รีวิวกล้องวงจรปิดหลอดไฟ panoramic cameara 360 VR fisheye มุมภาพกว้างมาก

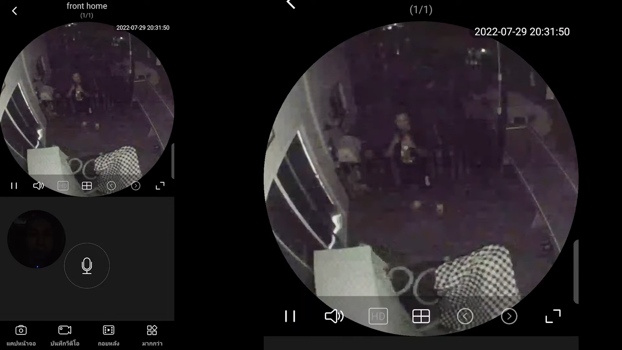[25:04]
ผมจะอยู่ไป มันจะ ติด อยู่ ที่ ประมาณ 30 นะ ถึง ประมาณ นาที หนึ่งสาม ชิบ วิ สาม ชิบ วิ ถึง พระมาณ นาที หนึ่ง นะอ่า ตอนนี้ ดับ แล้ว ดับ แล้ว ก swing ละตอนนี้ คือมึด ไป